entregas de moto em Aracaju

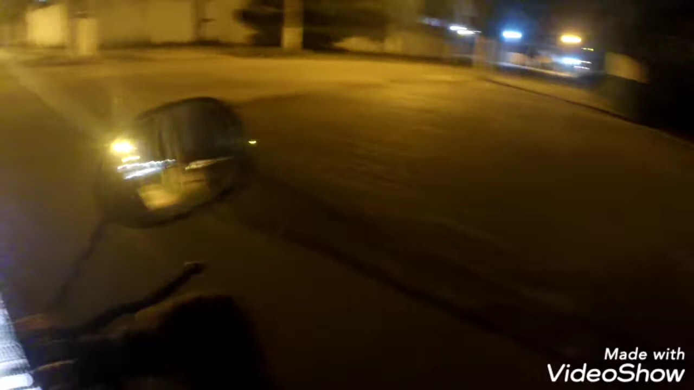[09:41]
Aqui é o quê? Aqui é o lugar que rola as doideiras aqui. Bem desertão, né?
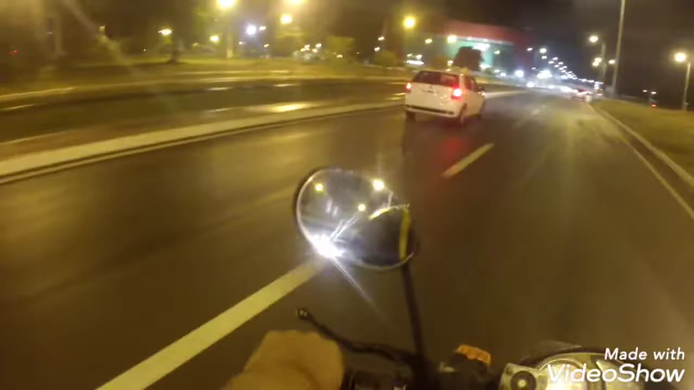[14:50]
Olha o cheiro. Terra molhada. Uma chuvinha. Ixi, o pneu que tá fazendo tá parecendo gelo.
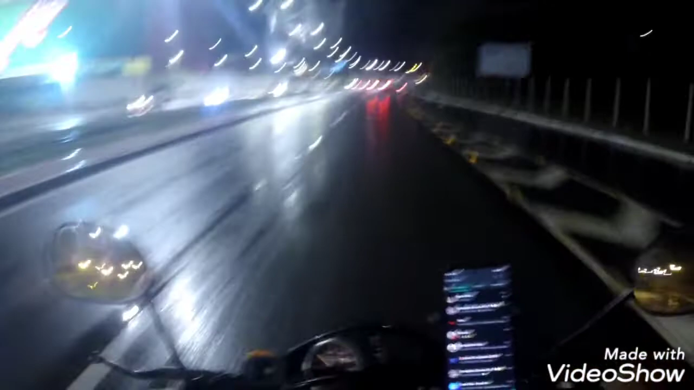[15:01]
Rapaz, parece que tá stop. Olha, mano, passou.
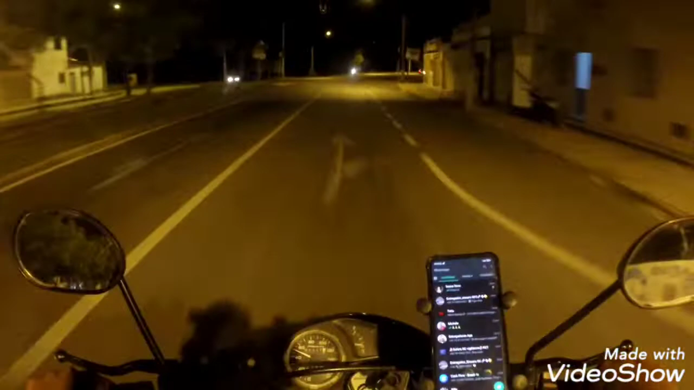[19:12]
A fronteira do bairro 13. Só entra quem tem permissão, morou?
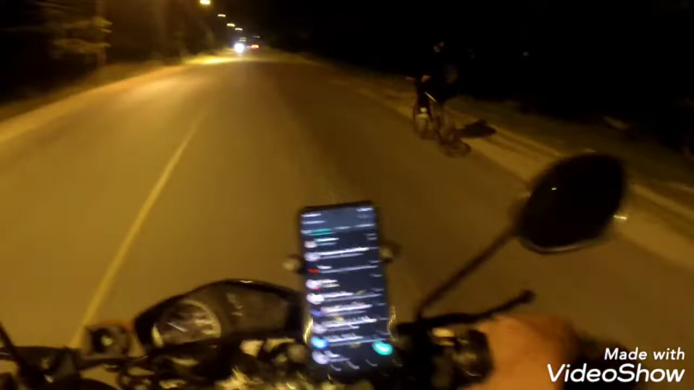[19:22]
Entra com Santa Maria, tem que ter permissão, senão não entra não. Olha os caras ali, ei, me chegaram, passei livre, nós. Rapaz, o povo é cruzão, né?